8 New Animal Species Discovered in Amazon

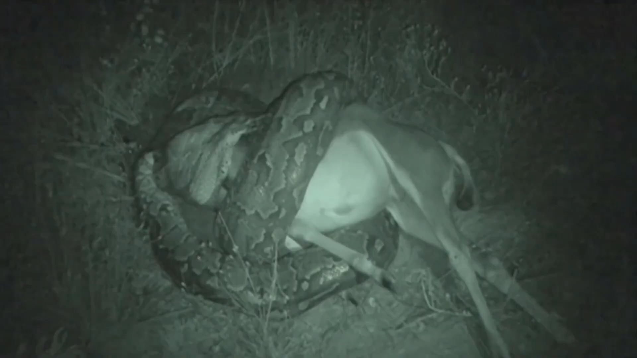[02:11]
Picture this, an innocent deer stuck with a Green Anaconda tightly wound around its body.